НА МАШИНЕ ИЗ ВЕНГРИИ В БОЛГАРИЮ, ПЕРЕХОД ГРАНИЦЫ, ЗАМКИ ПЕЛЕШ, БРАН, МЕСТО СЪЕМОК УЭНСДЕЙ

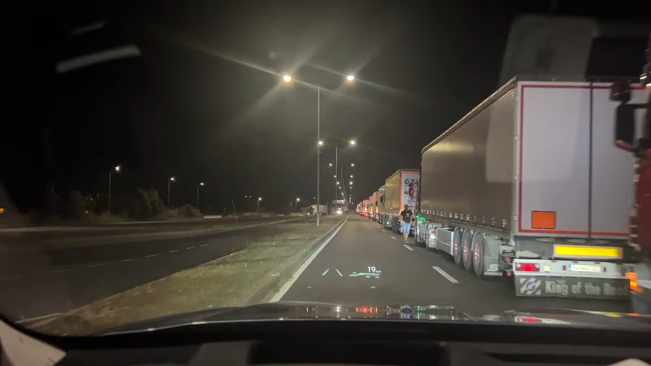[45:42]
болгария и в общем мы тут сначала значит должны мост пересечь который стоит 3 евро через реку дуна и кстати река дуна и является единственной рекой в мире которая объявлена в общем международным за международной зоной митра нейтральными водами как типа океане еще где-то так вроде бы пока
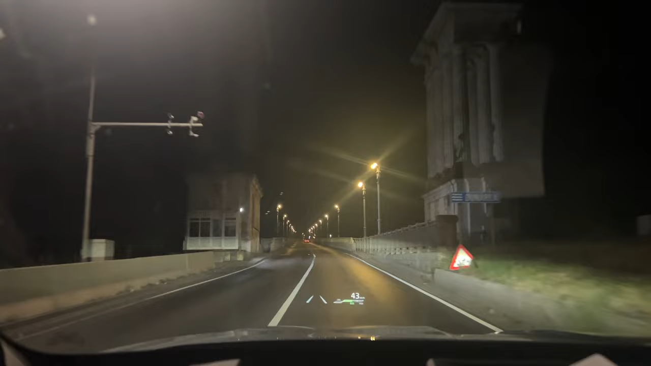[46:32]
хоть там и в принципе и было много площадок где можно было заночевать но мы решили уже раз мы уже здесь мы сейчас перейдем границу и я заправил полный бак не знаю зачем я это сделал вернее я это сделал потому что мне люди на заправке сказали что якобы в болгарии будет топлива стоит больше но что-то мне подсказывает что они ничего вообще не знают и они виньетку здесь покупали а говорят там можно купить и
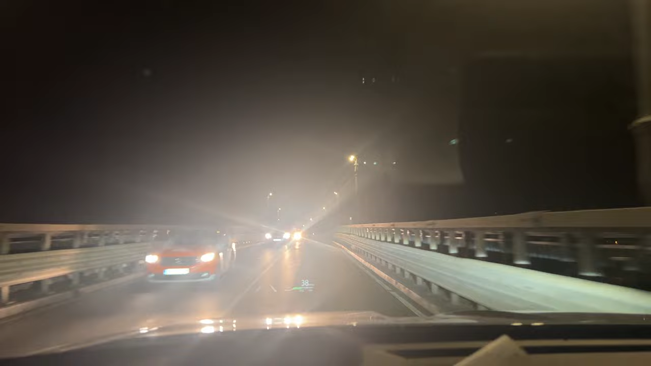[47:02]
короче говоря непонятно где что надо делать в в общем одни говорят там тоже можно купить и другие говорят не знают короче говоря вот мы едем по мосту я думаю он здесь наверное
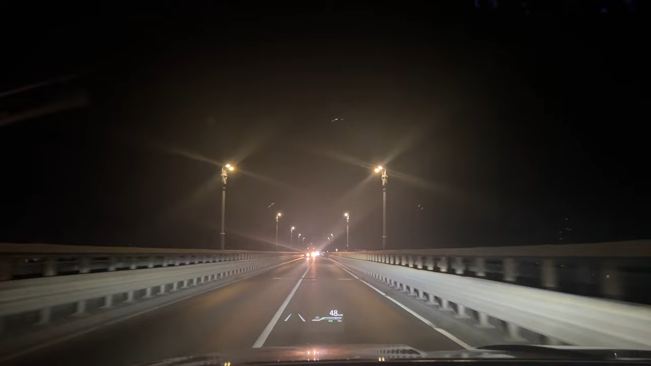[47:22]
километра или может быть даже два будет очень широкая река оказалась и сколько длина этого моста он очень широкий неудивительно то что они берут плату за проезд потому что реально широким длинный мост ну